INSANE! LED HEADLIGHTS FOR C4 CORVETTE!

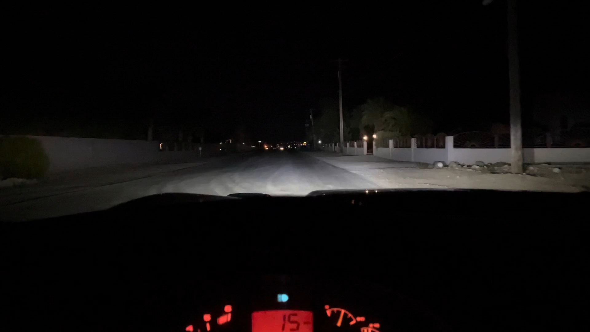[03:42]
It works fantastic for headlights, completely. And I'll take a video from the outside soon. Another view down a completely non-lit street. Bright's on also.
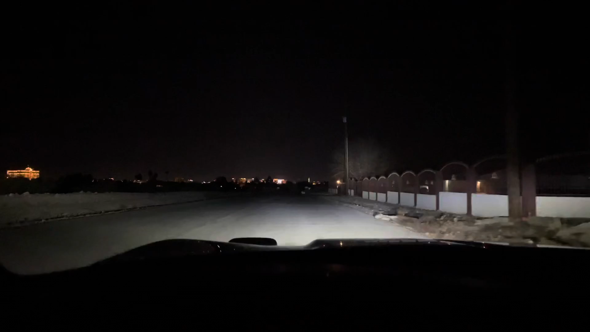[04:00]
This is going to be an outside view of the headlights. It brightens a lot. This is not even high beam either. There they are.
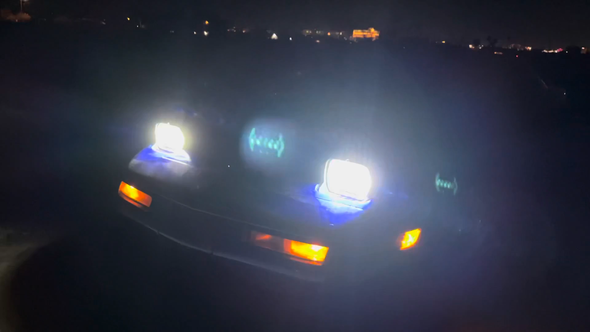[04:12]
Let me go turn on the high beams. It looks great. And here's high beams.
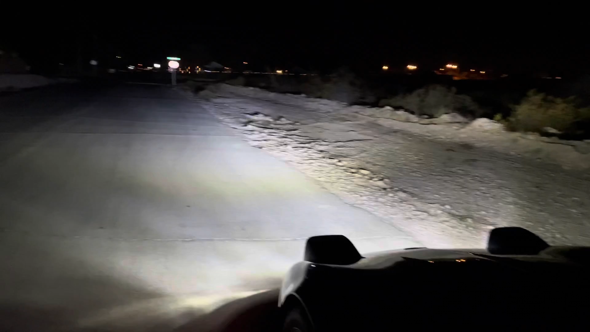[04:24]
Absolutely fantastic.
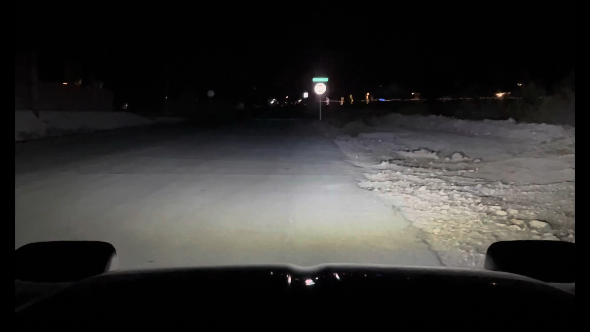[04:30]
So, I'm going to take you on a little point of view ride of the headlights here. How they look. They absolutely look amazing. And they're 50 bucks a piece. I'll put the brights on real quick. So, it brightens everything up. And it has that new look of all the newer age cars have. Or high quality cars have. And your bullet C4.